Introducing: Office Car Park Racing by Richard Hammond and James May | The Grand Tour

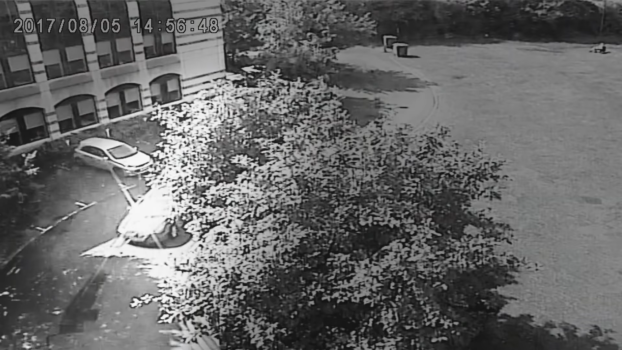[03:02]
There's a complex of turns through here, really, more than just one, and that speed hump to deal with as well.